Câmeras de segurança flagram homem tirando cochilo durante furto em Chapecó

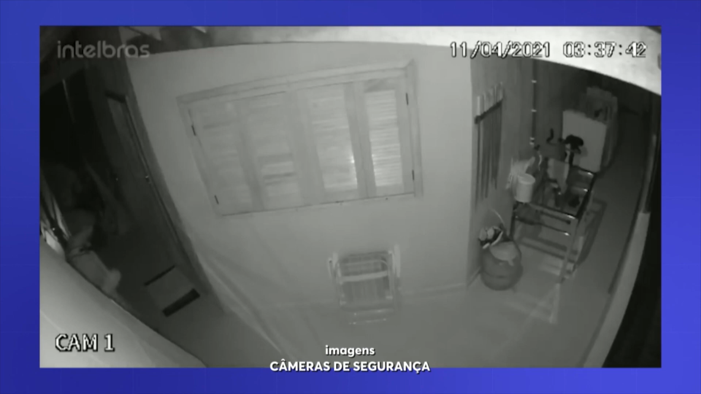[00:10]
É mole pra você, Sibeli Fávero? O cara quis dormir, tava cansado, bandido. Fernando, se tem algo que a gente não espera, é que durante um crime, o criminoso consiga dormir enquanto tá cometendo crime. Ele entrou nessa casa pra furtar um botijão de gás, segundo a ocorrência da polícia. Foi em Chapecó que isso aconteceu durante a noite. Segundo o dono da casa, o ladrão não entrou na residência,
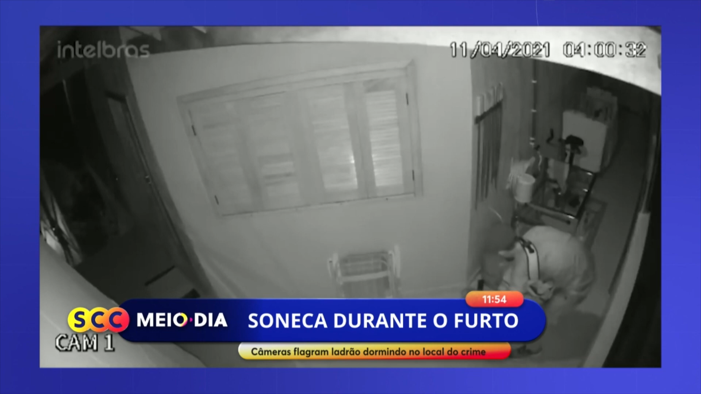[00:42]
mas pelas câmeras ele viu que o ladrão dormiu e levou um par de tênis. Depois voltou acompanhado de outro homem pra levar o botijão de gás. As imagens mostram a atuação dele ali dentro, ele entra no pátio, caminha um pouco, dá uma olhada no local. E ele já aparece, né, aparentemente já está muito cansado.
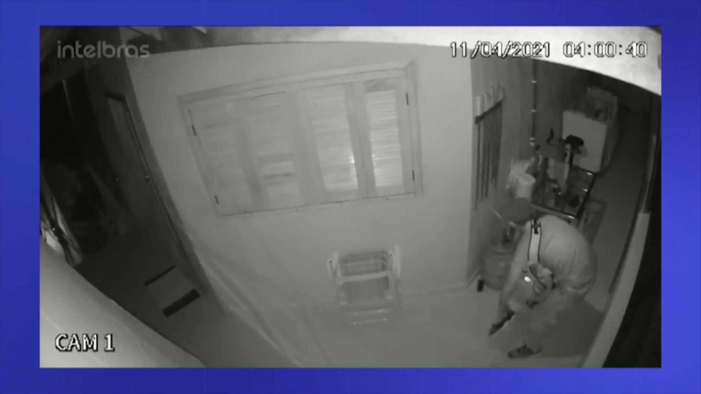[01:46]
Que bom que ele não entrou na residência, né? Mas é claro que é um crime, ele levou aí o botijão, deixou a família sem o botijão. Levou o tênis do morador e tá aí, ó. Sonolento, mas ainda a polícia não encontrou, então ele continua cometendo esses crimes assim. Entre uma soneca e outra, tá solto lá.